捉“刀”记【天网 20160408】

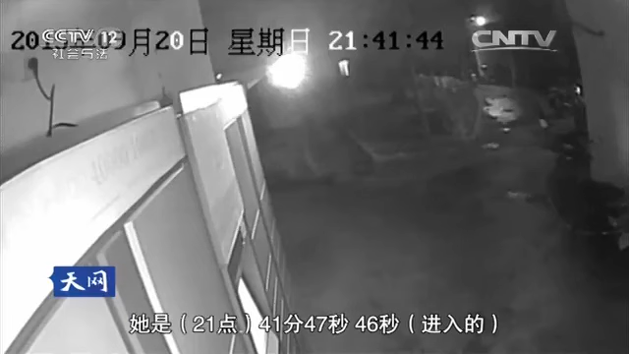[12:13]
9月20日晚上9点41分项羽蒙左手提着一个袋子漫不经心地回到了自己租住的那个单元这是项羽蒙遇害前留下的最后一段影像
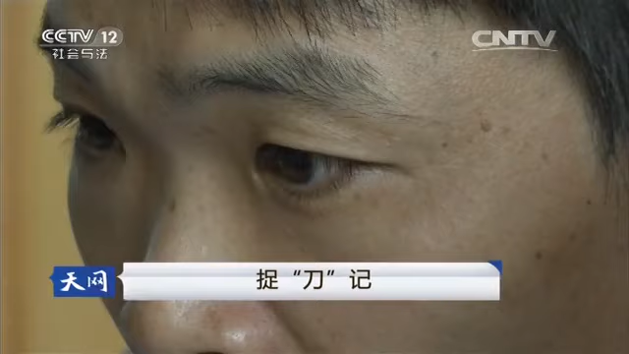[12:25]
不过在项羽蒙回家后一直到晚上10点半左右除了邻居雷线上警方没有发现可疑人员
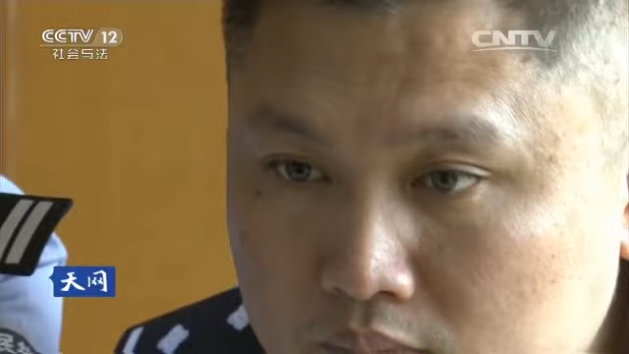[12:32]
反倒是在项羽蒙回家前的几分钟有一个可疑的身影
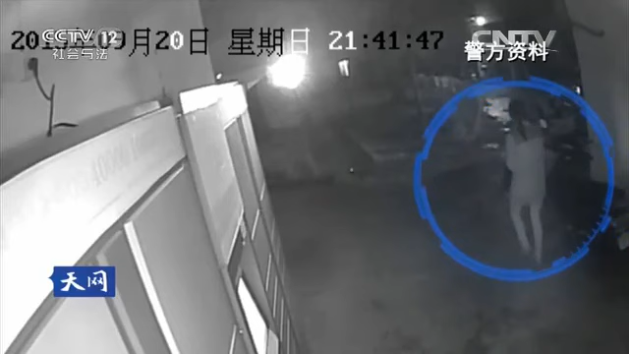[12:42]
在项羽蒙进入小区前4分钟晚上9点37分一个身材偏瘦的男子鸡匆匆地进入了小区他穿着短袖气氛裤脚上穿着深色的袜子我们再看一下他有没有走到安华山上楼楼里口